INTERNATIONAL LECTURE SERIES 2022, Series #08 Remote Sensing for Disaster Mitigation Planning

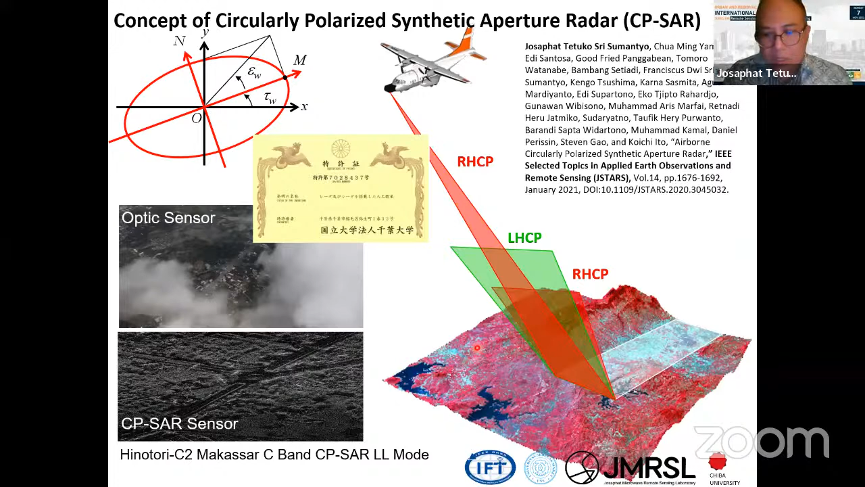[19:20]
It is can penetrate the cloud, and we can get a very clear image when the resolution is 37.5 centimeter. Okay, and next is okay, sorry, I cannot look. Okay, it is in the theory. Yes, based on the scattering of the circular polarization, it is in the circular transmitter,
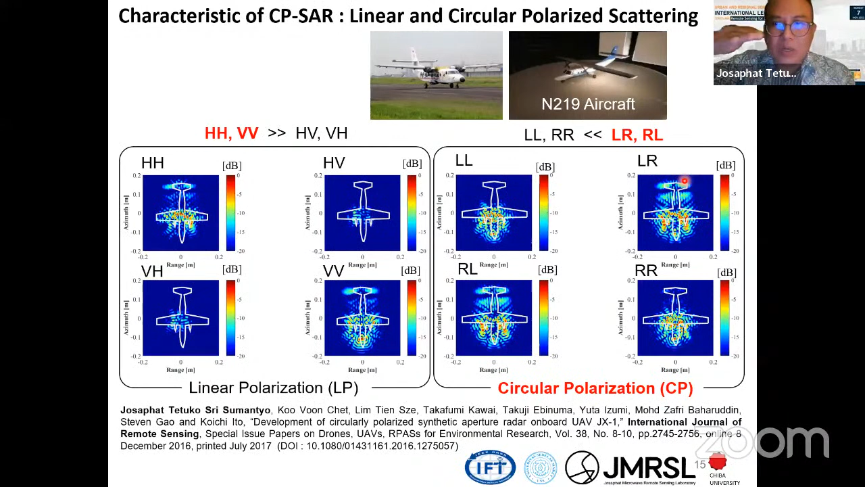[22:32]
and here in the cross-polarization also strong. It means when you put on the aircraft, even your aircraft is have the some effect of the turbulence, but you can keep the data is in clear data. Yeah, and it is one example of the application.
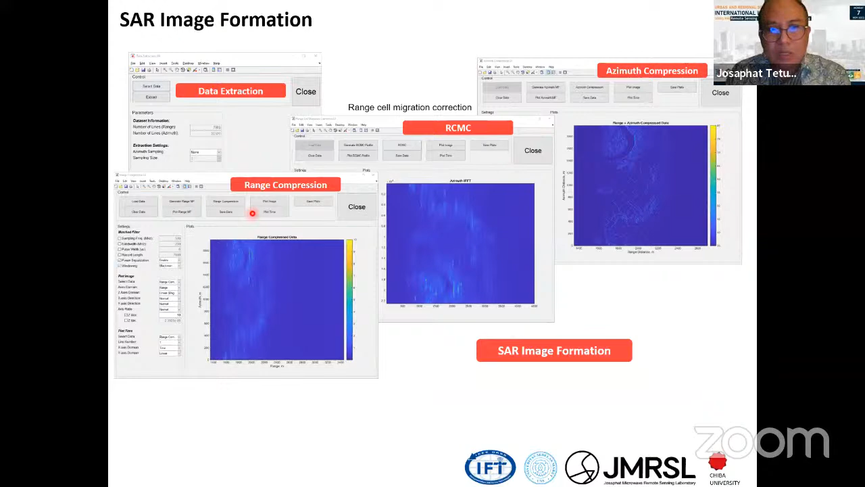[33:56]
Yeah, and then you can get the. It is in the first image of the circular polarization in the world. Yeah, so here is the only one, and our
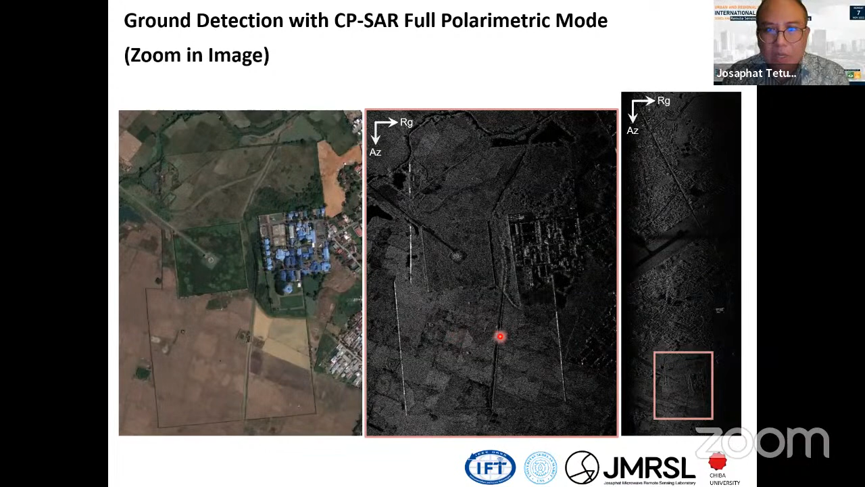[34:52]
And you can get the pillar of the, the house is shown in this picture, yeah. And you can also know the change, on the different characteristic of the soil, yes, in the paddy field. Okay, that's the full polarimetric data.
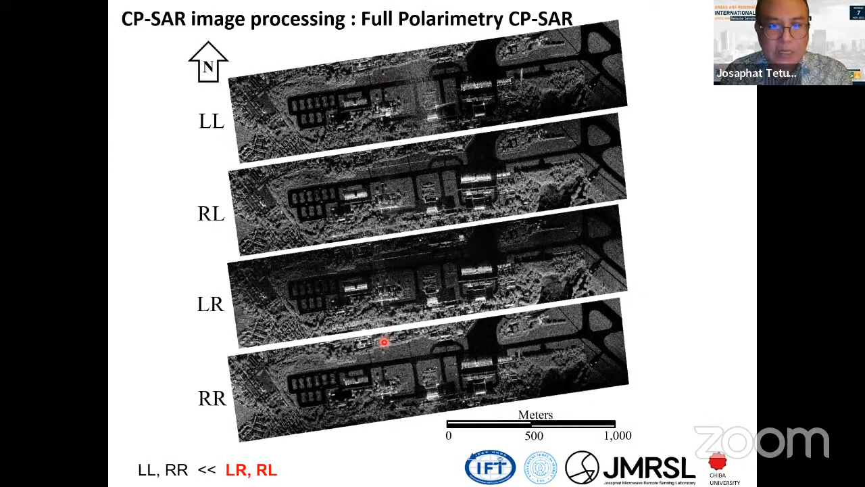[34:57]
Yes, and if we zoom up, it's like shown here, LR until the RR itself.
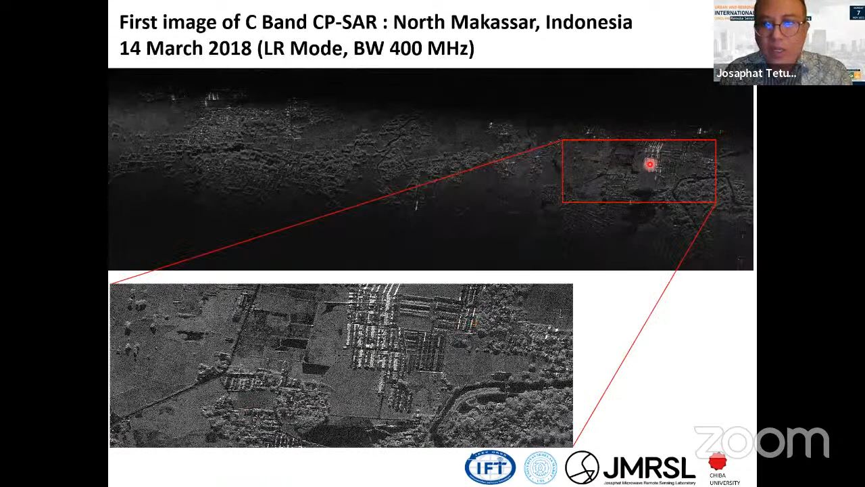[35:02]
And here is the most better when the bandwidth is 400 megahertz and the resolution is less than 30 centimeter. And we can also observe the here in the ship,
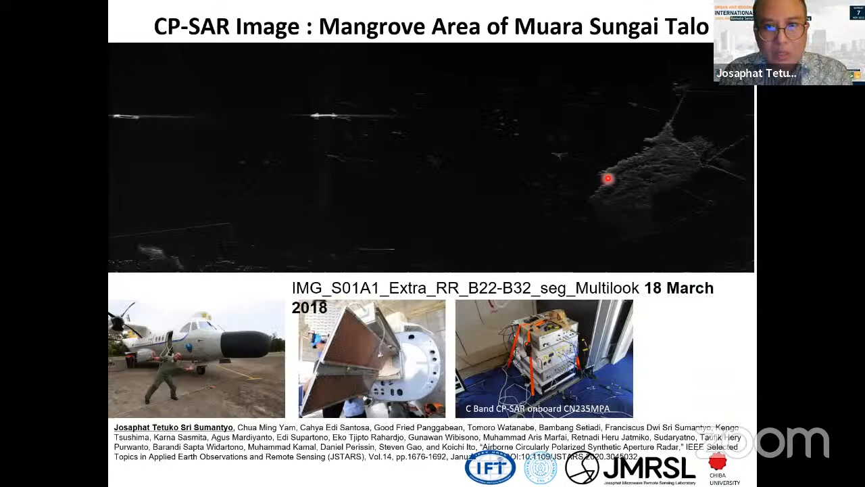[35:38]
Okay, and yes, this is from the fishery, yes, like the ponds, yes.
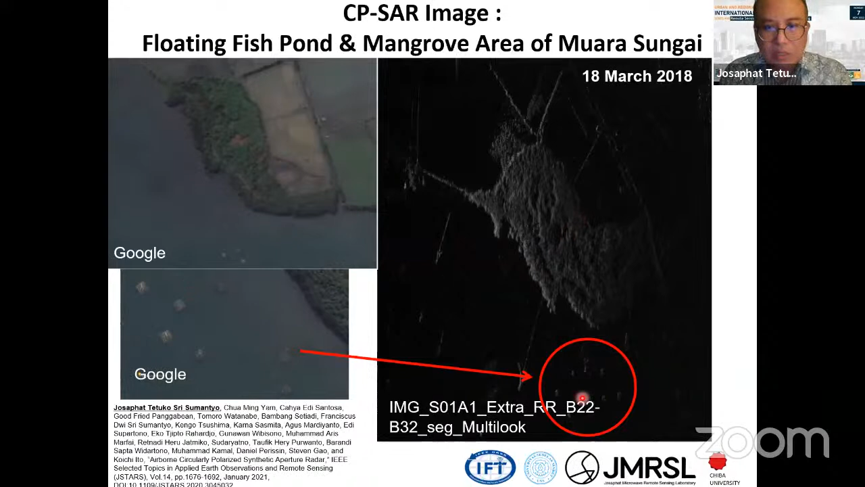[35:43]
You can also observe using this synthetic aperture radar. And in the Pangkajene area, city, yeah, and the northern part of the Makassar.
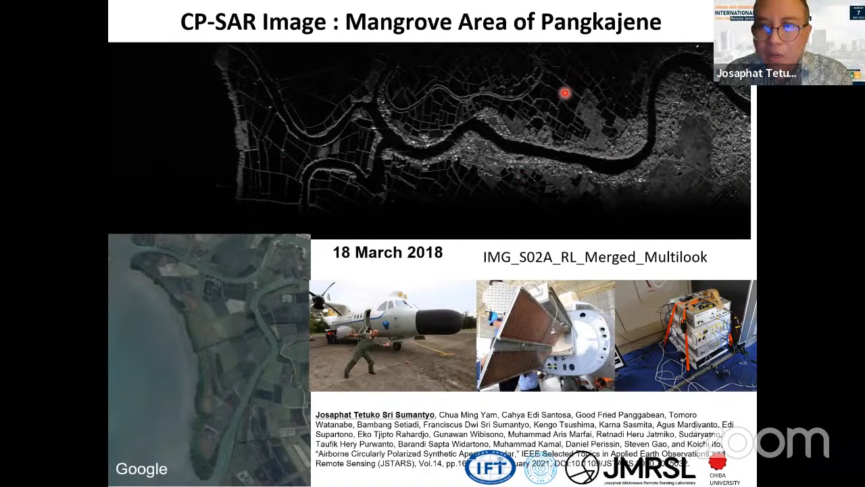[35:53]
And you can find, it is very detailed of the boundary of the paddy field. Yes, compared to the other sun system, I think it is more clear. Yeah.
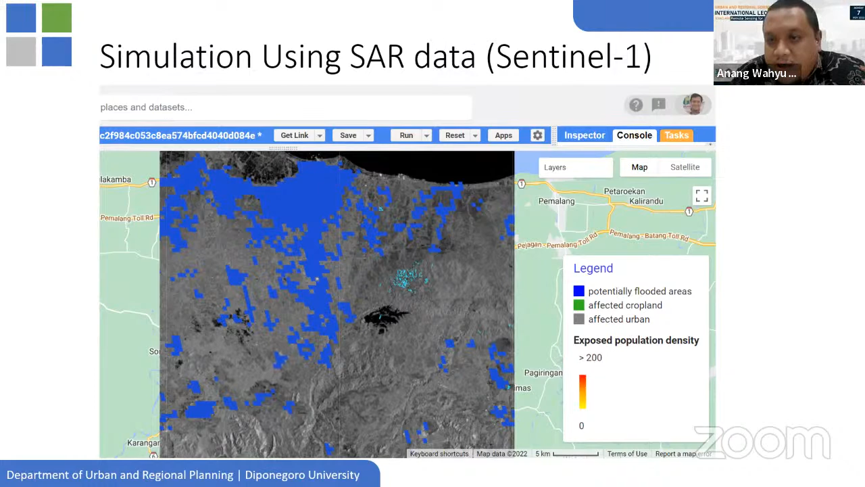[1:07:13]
So we have to do that in another platform. So the model from the Google Earth Engine can help us to provide the potential disaster area, and then the affected of urban or maybe some of cropland area.